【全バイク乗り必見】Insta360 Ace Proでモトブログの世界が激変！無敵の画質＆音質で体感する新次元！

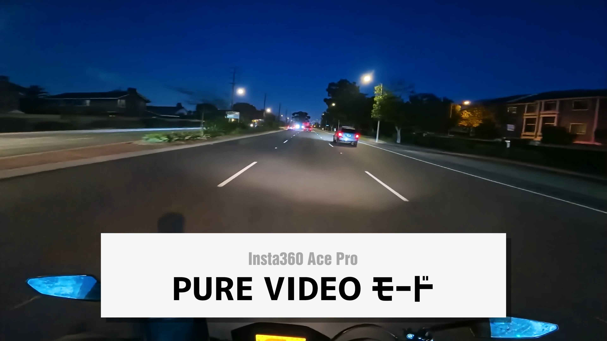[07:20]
あれほとんどノイズなくて、まあ、多少はあるんですけど、めっちゃ綺麗に色出てると思うんですよ。